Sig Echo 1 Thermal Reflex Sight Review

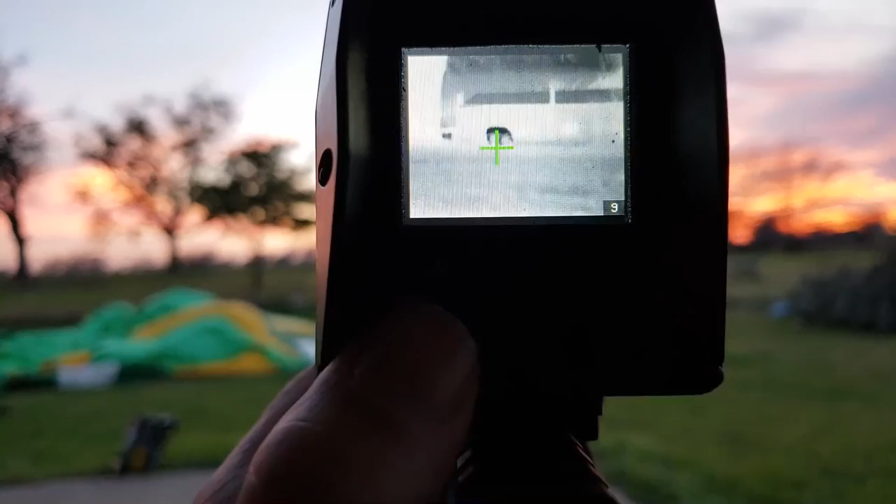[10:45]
again the uh lots of options for you to choose from
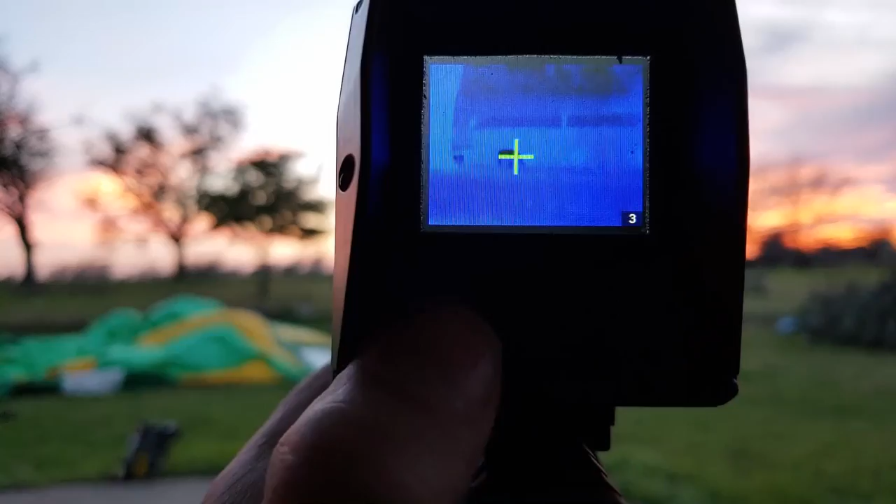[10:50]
um this is just one up went too far I want to go back to black hot so there you go zoom in you can see the pig really good so